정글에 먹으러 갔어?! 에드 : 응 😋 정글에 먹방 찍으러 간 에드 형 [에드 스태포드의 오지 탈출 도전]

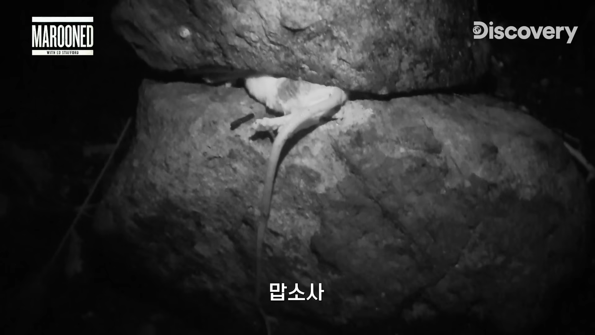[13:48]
Oh my God! Let me open this up for the camera.
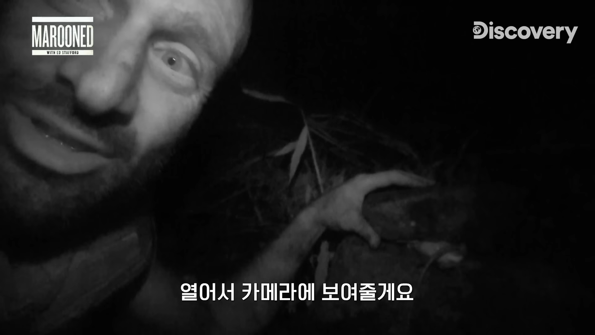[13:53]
Oh my God!
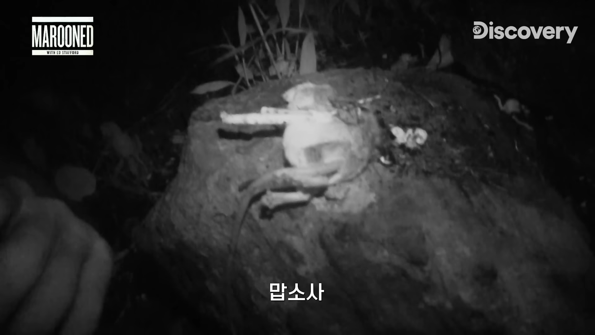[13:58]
This is mad I cannot... Look at that!